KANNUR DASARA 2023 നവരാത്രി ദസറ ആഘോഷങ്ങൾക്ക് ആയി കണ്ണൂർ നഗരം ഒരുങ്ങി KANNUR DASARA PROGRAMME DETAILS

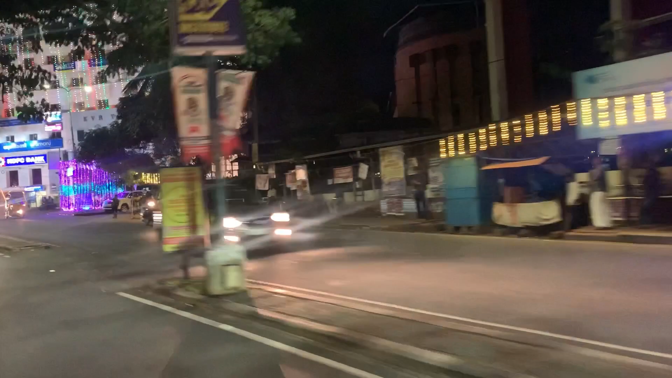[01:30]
അതുപോലെയാണ് നമ്മുടെ ഇവിടെ മാരിയമ്മൻ കോവിലിൻ്റെ അവിടെ നമ്മുടെ സ്റ്റേജും പരിപാടിയൊക്കെ നടക്കുന്നുണ്ട്.
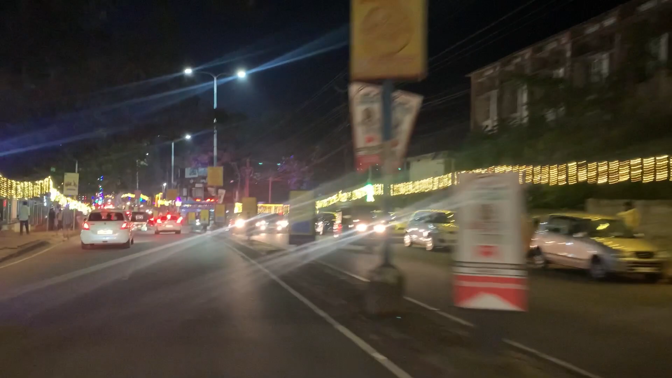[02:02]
മുനീശ്വരം കോവിലിൻ്റെ അമ്പലത്തിൻ്റെ സൈഡിൽ ദസറ ആഘോഷം നടക്കുന്നുണ്ട്. അവിടെയും വൻ തിരക്കും അനുഭവപ്പെടുന്നുണ്ട്.